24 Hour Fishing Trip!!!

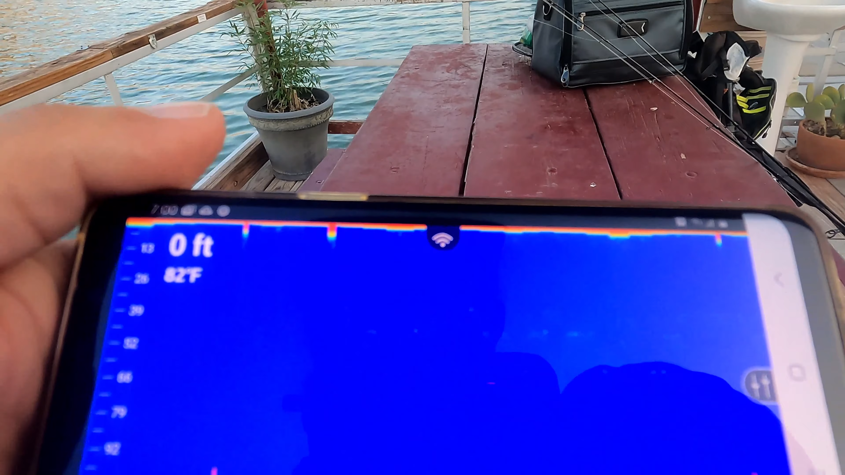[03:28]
On screen: depth 0 ft, water 82°F
All right, guys, so I think we are having some connection issues, but as Don pointed out, or should I say your name?
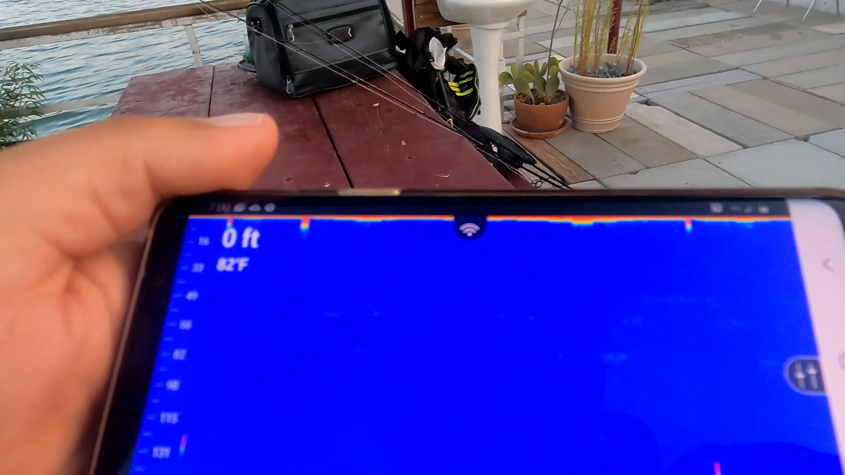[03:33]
On screen: depth 0 ft, water 82°F
Okay.
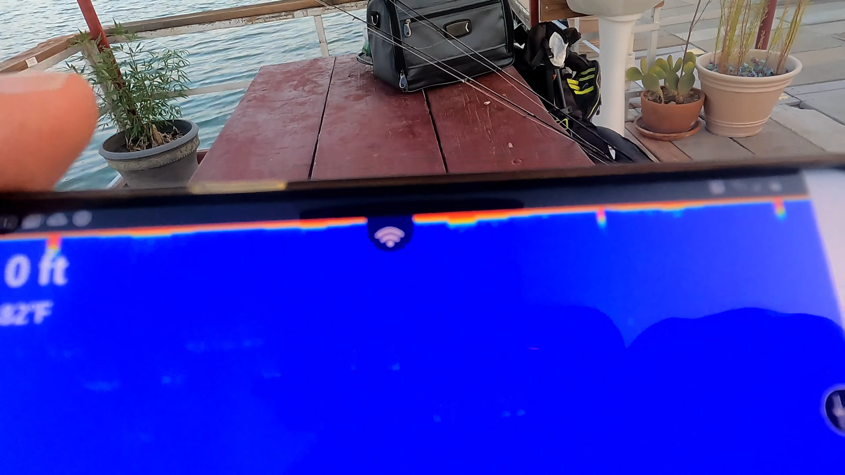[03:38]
As Don pointed out, if this thing is accurate, it looks like there's some marks at 20 to 30 feet.